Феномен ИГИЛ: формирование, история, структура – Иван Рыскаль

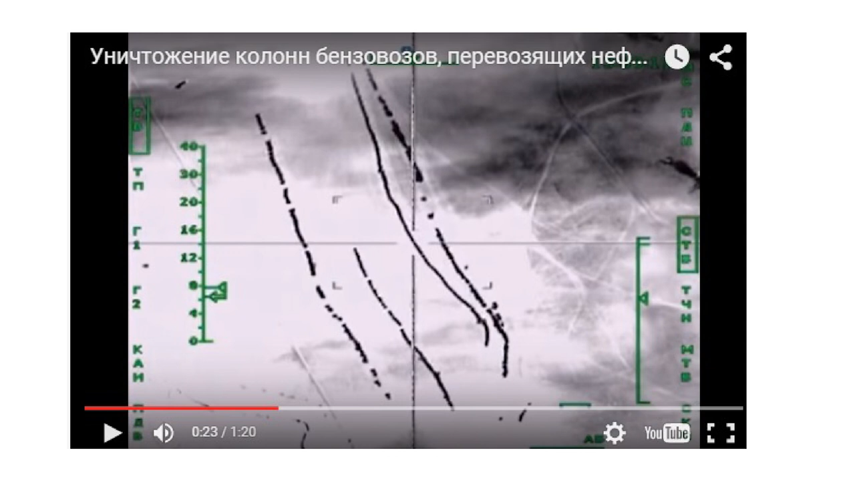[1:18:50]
Это вот караваны из грузовиков, ну то есть из фур 12-колесных. По-моему, выглядит впечатляюще, то есть ну, сколько тут фур. Вот. Ну, понятно, что все эти фуры – это очень хорошая цель для авиаударов,